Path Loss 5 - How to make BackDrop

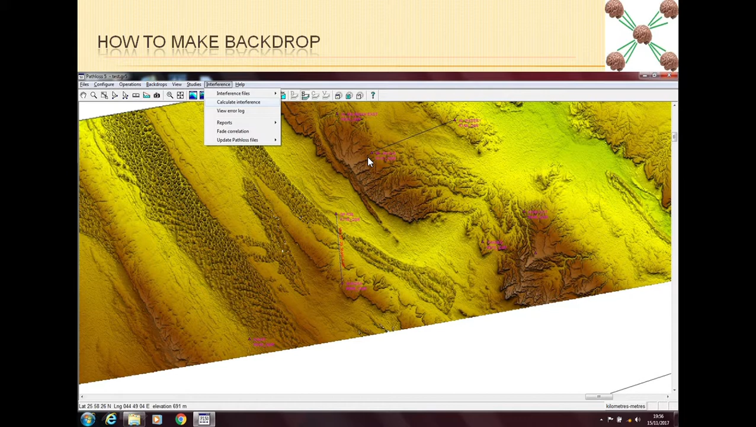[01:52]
what is the terrain profile that is going to be used. Maybe you find a line of sight report but if you have the backdrop in your mind you can very easily say that this line of sight report is okay or not. I mean this will give you a very good initial understanding of the data. So getting backdrop is very easy if you have all the later elevation files with you.